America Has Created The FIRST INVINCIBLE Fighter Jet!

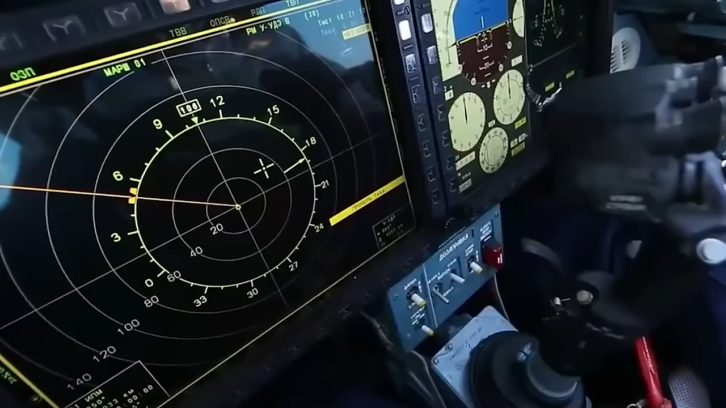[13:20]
alerting the pilot to potential threats in the environment. The F-16 Falcon.